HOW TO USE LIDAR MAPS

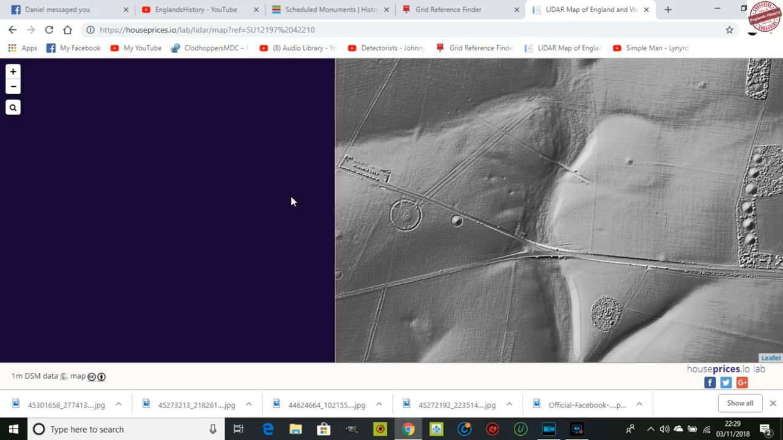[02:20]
that takes you straight to that area look if it's blue that means that the lidar hasn't caught that part of the land um i can zoom out again so we know now that that area there
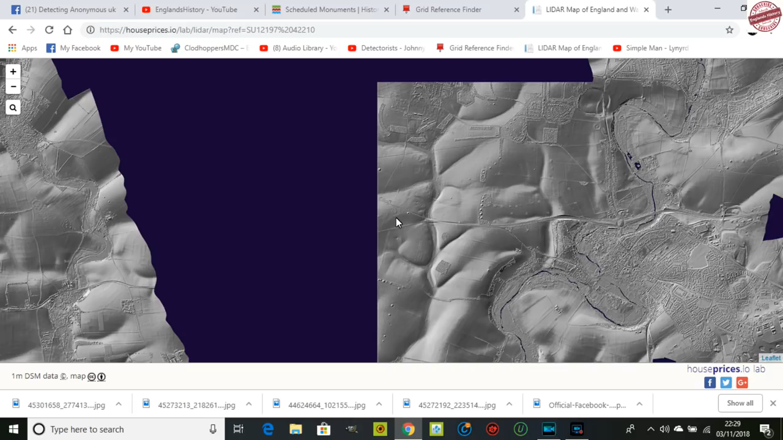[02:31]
is exactly where i took the grid reference from here there it is look so that grid reference i took where has bought us there
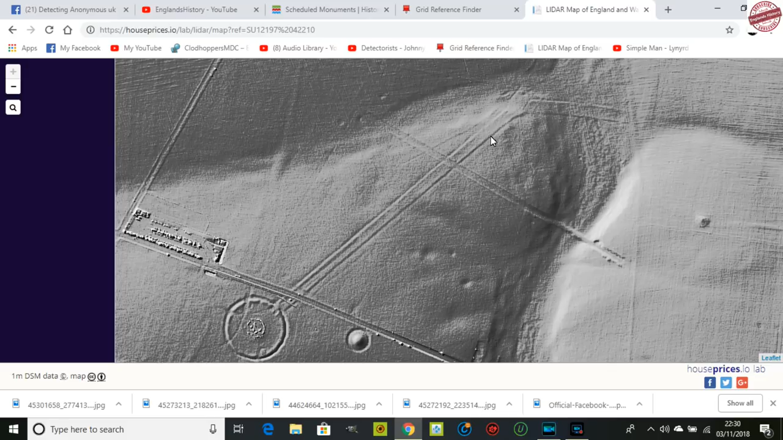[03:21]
scheduled but you could follow the the road going across and i think where's that taking me it looks like there's a possible building there of some sort or something's happened burial mounds now look and look you can find the burial man there's a burial man there there's another road coming down
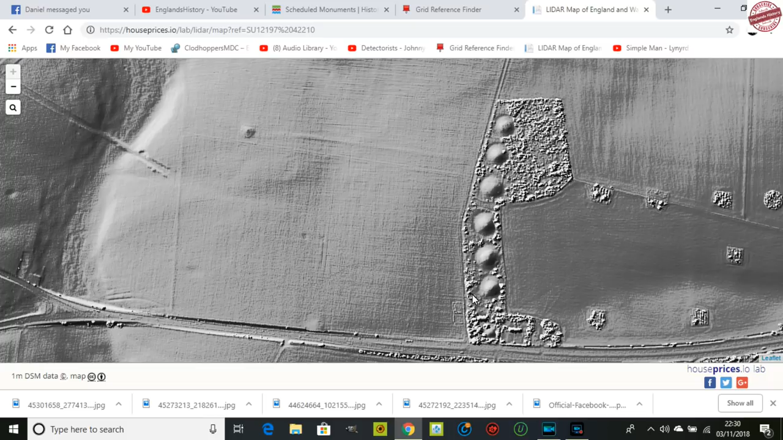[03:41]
look at all these burial man there's amazing isn't it i'd love to be able to uh detect around stonehenge big
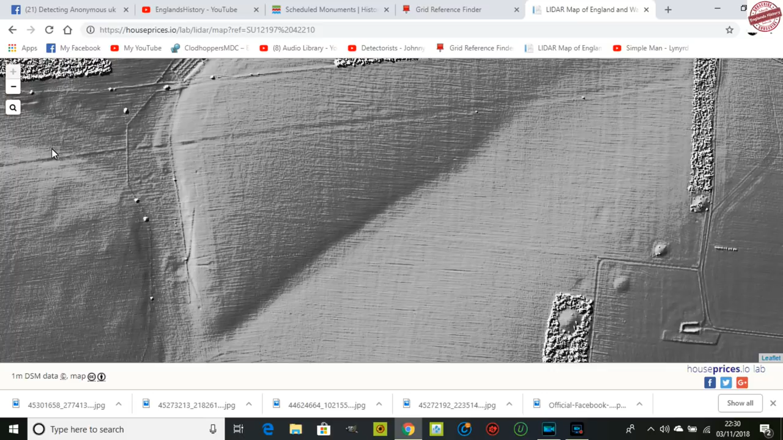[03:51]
road coming across there look uh so let's let's try another one so you can just click the lidar again if you want to go back to the
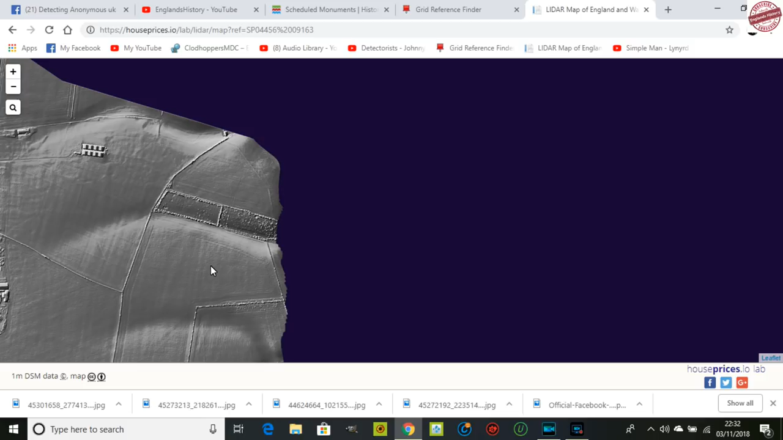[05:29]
that one is not on there so we know that's not on the map there where we was so we've come
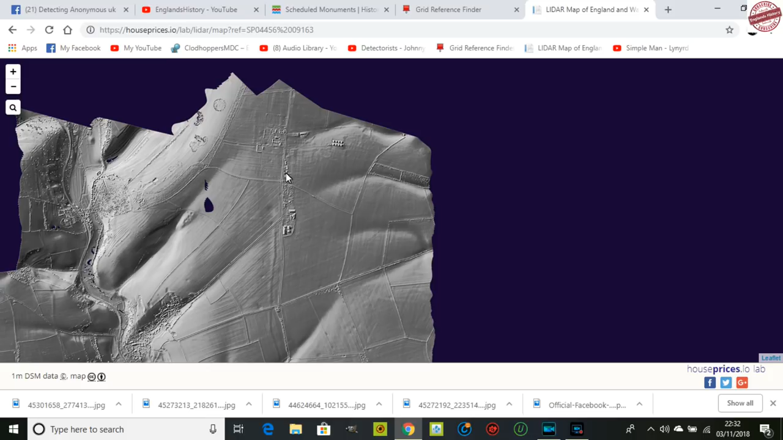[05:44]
for that white way which must be there that's the white there i look around circle there what's that
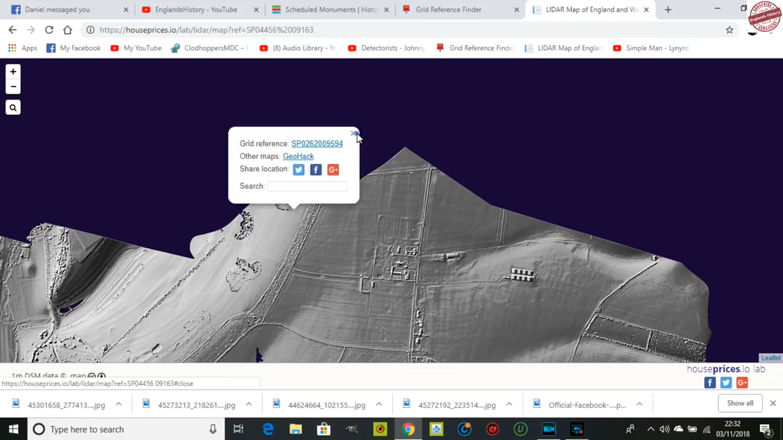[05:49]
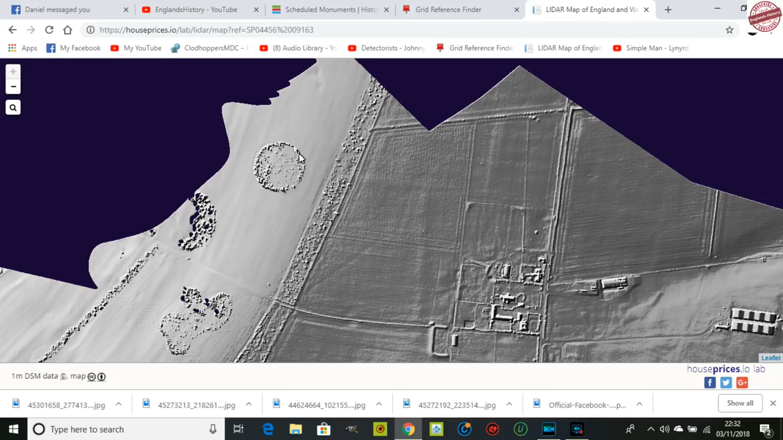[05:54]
could be something you never know uh let's have a look at all the ground